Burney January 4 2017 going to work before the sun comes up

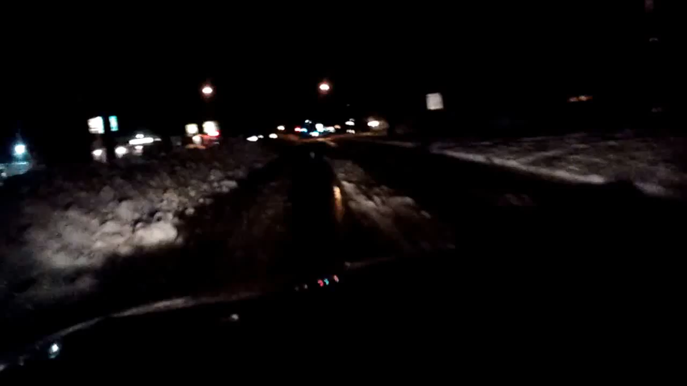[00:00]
30, right now, if you can see it, that's the snow that's all piled up in the middle of the road, how much snow it was, a lot of snow, lots, lots of snow, it's about, I think, 6.30 in the morning,
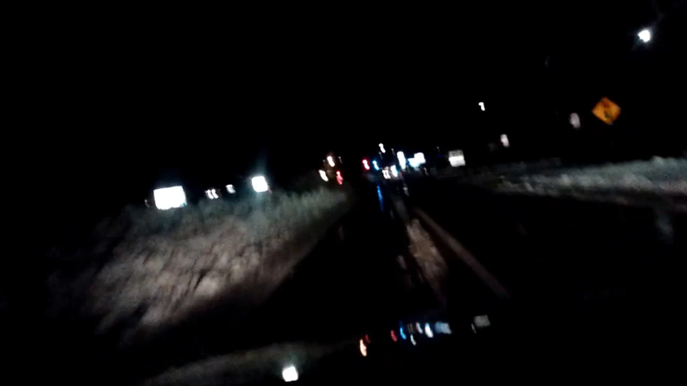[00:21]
I think, it took me a while to get over here, look at that pile of snow, I mean, it's everywhere, the tractors are running, this is the time of year people make money, look at all this snow piled up here, oh my goodness, rough road, I'm working over there, this is the share ground station,